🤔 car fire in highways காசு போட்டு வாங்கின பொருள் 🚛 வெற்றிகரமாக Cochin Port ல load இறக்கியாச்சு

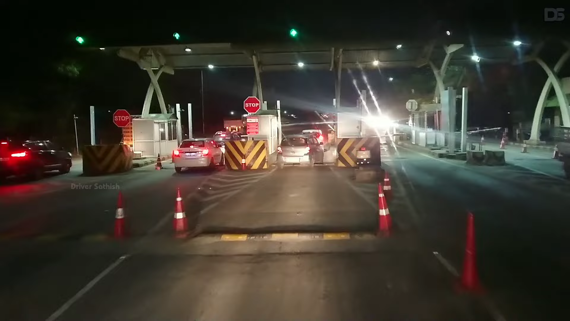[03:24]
இது ஒரு 30 கிலோமீட்டருக்குள்ளே தான் வரும், ஆனால் இதில் 6 டோல்கேட் வரும்.
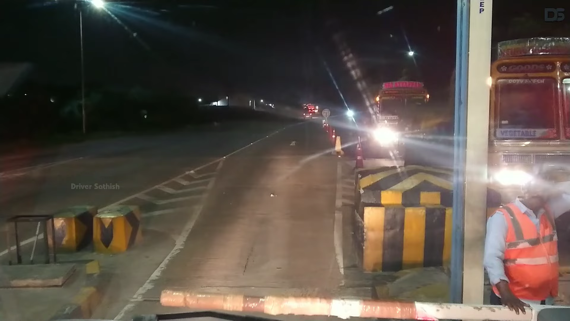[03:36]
கோயம்புத்தூர் மக்களே எல்லாம் எப்படி இருக்கீங்க?
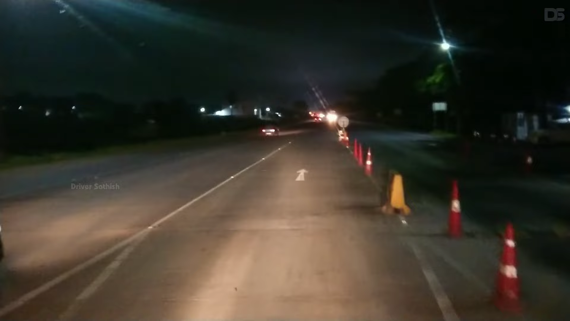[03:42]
நைட்டில் பாஸ் பண்ணுறோம்ப்பா மக்களே.
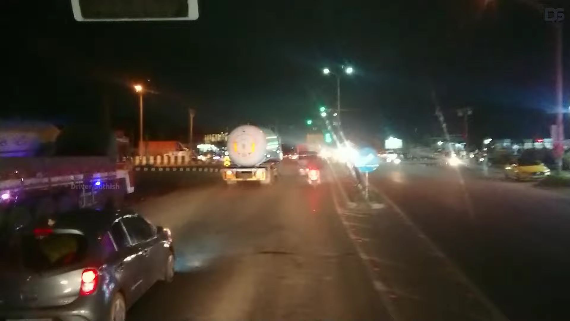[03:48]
ரைட்டில் போனால் பொள்ளாச்சி, லெஃப்டில் போனால் கோயம்புத்தூர்.